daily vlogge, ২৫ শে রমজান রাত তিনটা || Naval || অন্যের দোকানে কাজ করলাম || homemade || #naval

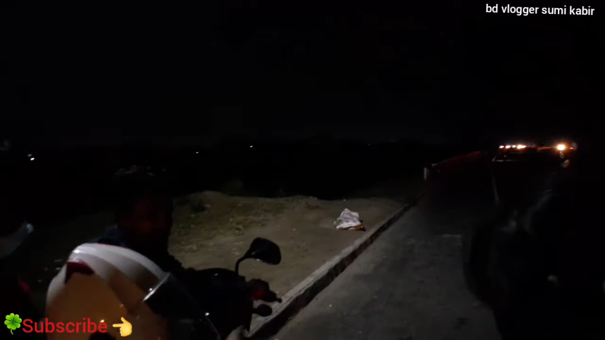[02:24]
এই তো দেখতে পাচ্ছেন, আমরা কিন্তু রওনা হয়ে বেশ কিছুটা দূর এসেছি,
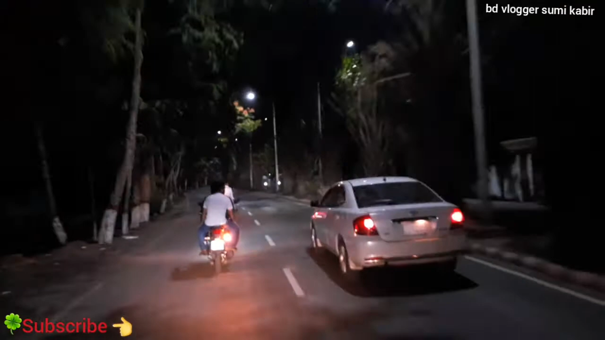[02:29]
আর রাস্তাটা রাতের বেলার রাস্তা, একটু করে দেখানোর চেষ্টা করছি।
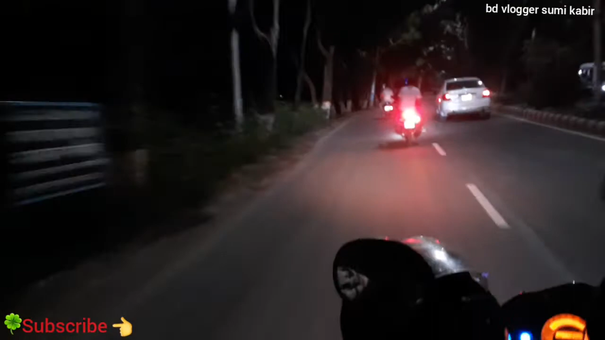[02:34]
তো দেখুন রাতের বেলার রাস্তাটা কতটা সুন্দর লাগছে।
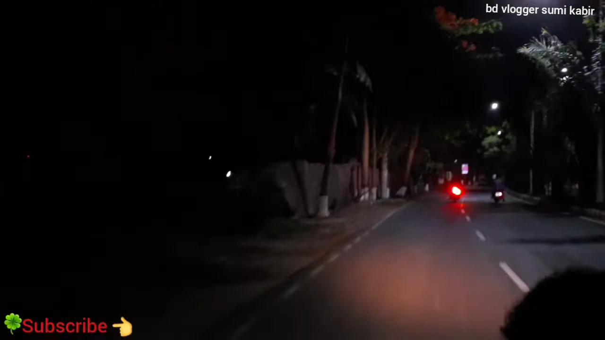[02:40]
আর এটা হলো দূরে ওই যে আলোর ঝিকিমিকি দেখতে পাচ্ছেন, এগুলো হলো জাহাজ।